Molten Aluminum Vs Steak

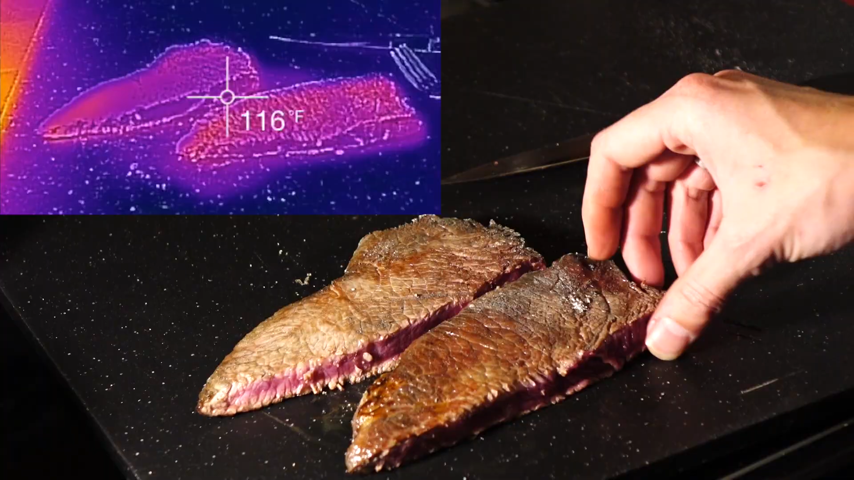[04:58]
On screen: spot 116°F
Ignoring the fact that this steak is still covered in thousands of bits of metal, it's a little bit rare for me and I don't think I'd eat this steak.